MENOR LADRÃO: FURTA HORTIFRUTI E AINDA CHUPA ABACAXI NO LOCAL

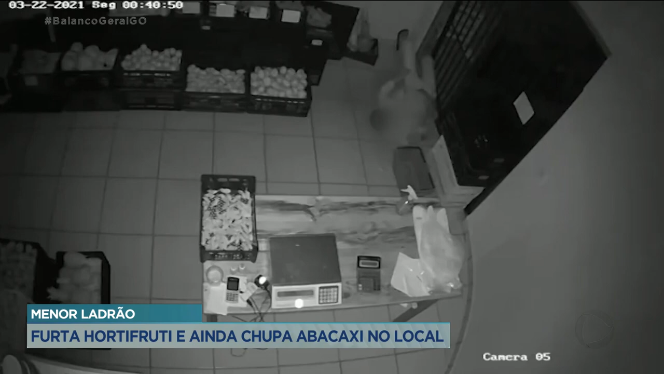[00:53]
A gente veio até o local, puxou nas câmeras e deparou com a grade estourada. E já em seguida, na filmagem, à meia-noite e meia, constou a entrada do indivíduo, né? No nosso estabelecimento aqui. Ele pulou, né?